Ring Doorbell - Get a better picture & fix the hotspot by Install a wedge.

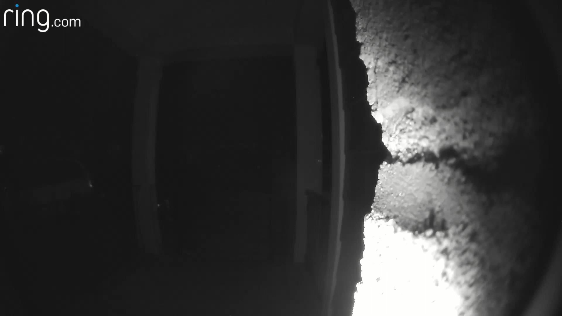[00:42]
Second reason is, at night, the infrared light that is projected by the ring doorbell for night vision can create a hot spot on the wall.
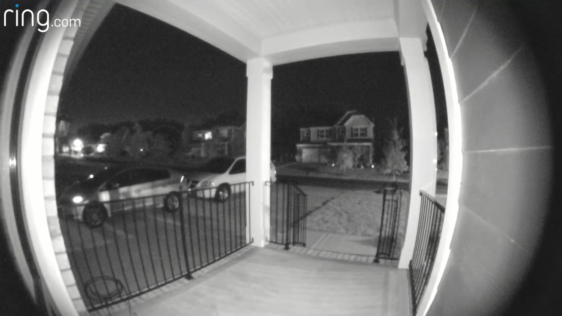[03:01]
Now here it is at night after we installed the 30 degree wedge. A much better and usable picture.